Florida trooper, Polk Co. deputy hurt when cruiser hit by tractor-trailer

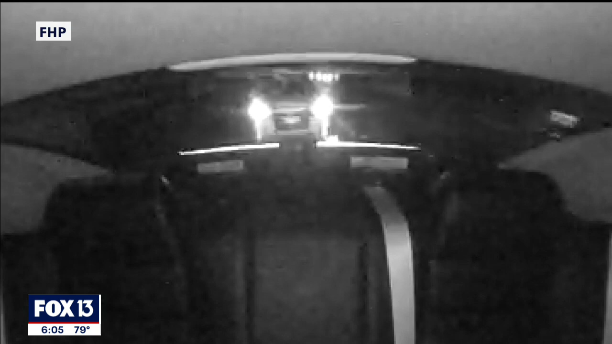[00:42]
A Polk Sheriff's Office cruiser was leaving the scene of a traffic investigation. The deputy perceived he had an open lane. Well, he didn't.